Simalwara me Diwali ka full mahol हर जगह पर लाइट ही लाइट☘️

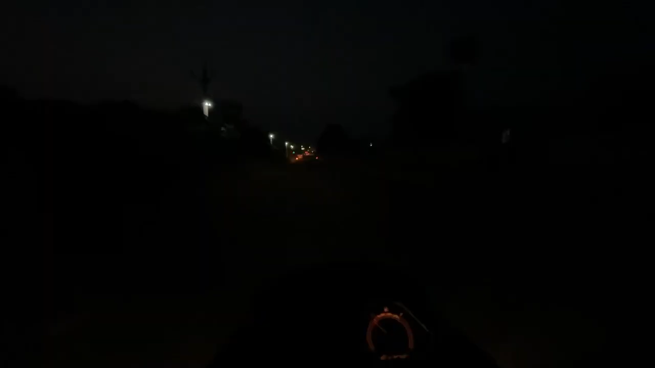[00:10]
तो गाइस, एक और बार हम निकल चुके हैं मोटो ब्लॉग बनाने के लिए गाइस, और बहुत टाइम बाद रात को शूट कर रहे हैं, क्योंकि आज दिन में हमारा थोड़ा काम था, बिजी थे थोड़े, तो शूट नहीं कर पाए थे।
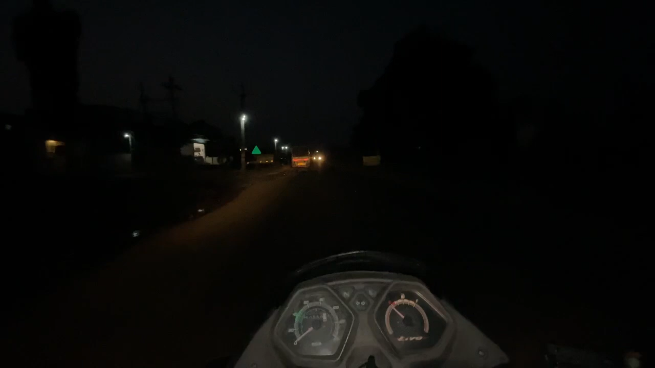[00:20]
तो आज हम नाइट में निकले, मतलब 6-7 बज चुके अभी, पर अभी तो जल्दी अंधेरा हो जाता है 6 बजे। तो आज हम जा रहे हैं सिमलवाड़ा साइड, तो मिलते हैं सीधा अभी आगे।
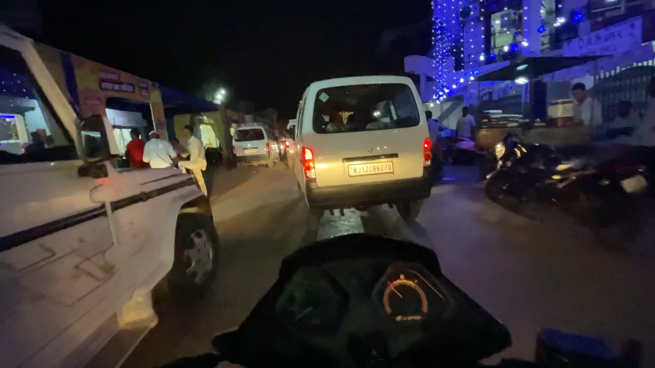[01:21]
के अंदर और अभी यहाँ भीड़ भी देख सकते हो, और लाइटिंग भी अच्छी हो रही है दिवाली की, क्योंकि दिवाली आ रही गई तो सब जगह लाइटिंग भी चलेगी।
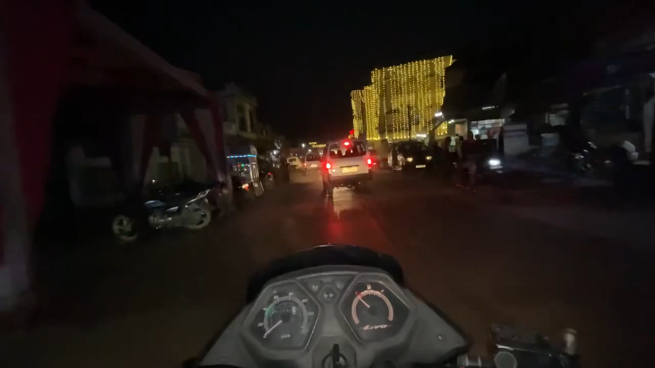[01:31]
और शोरूम में तो अभी भी गाड़ियाँ बिक रही है, शाम को रात को भी, तो अभी तो जाती है।